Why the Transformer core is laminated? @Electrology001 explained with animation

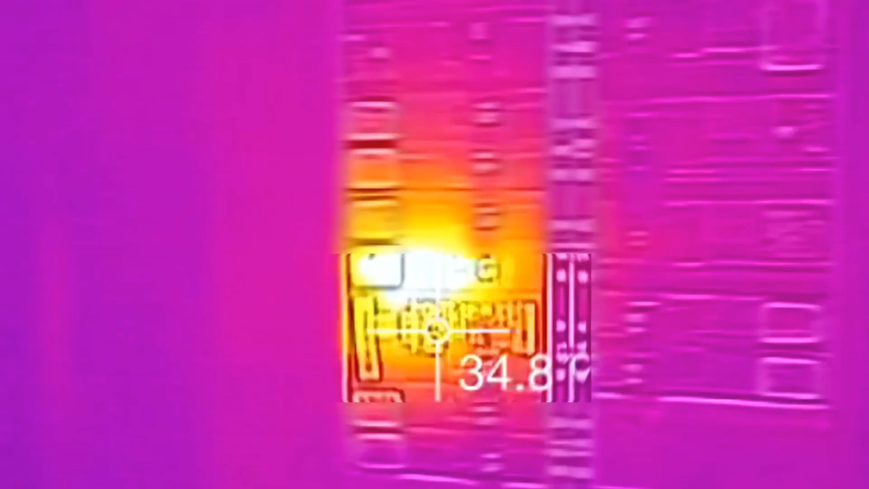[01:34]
These circulating currents can lead to energy losses in the form of heat.